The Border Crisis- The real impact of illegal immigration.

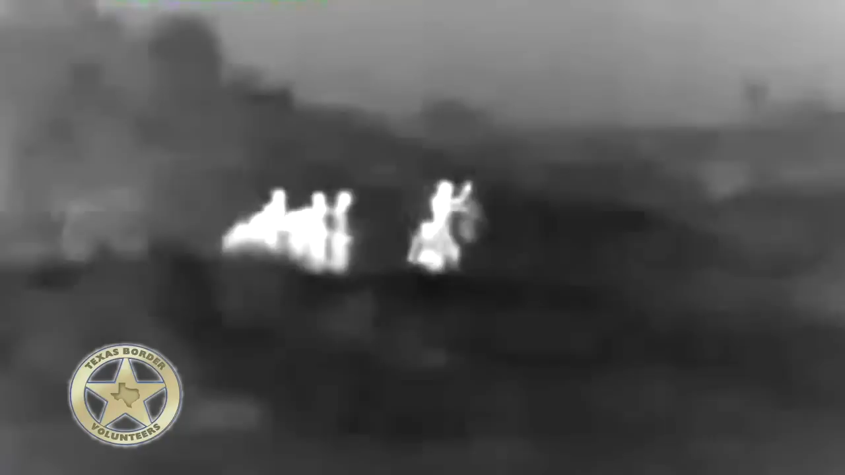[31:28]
And when they got here, they got a little too close. Our people, for their own safety, lit them up.
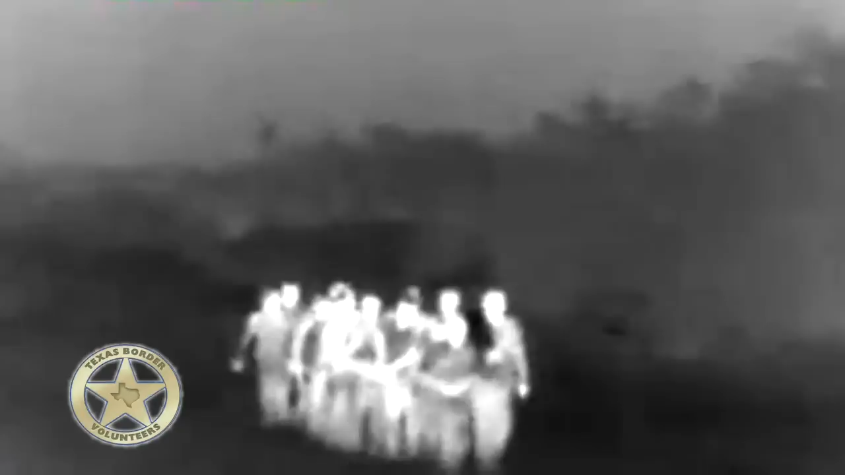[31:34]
And when they turned the light on, they ran. Seven of those were captured by Border Patrol. And then this morning, we found out that they had captured an additional five. So meaning that 12 out of 13 were captured.